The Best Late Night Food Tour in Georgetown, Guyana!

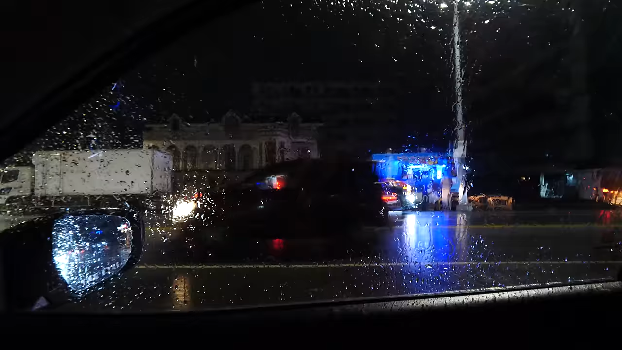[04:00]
So the truck across the street came over and invited us to have another burger.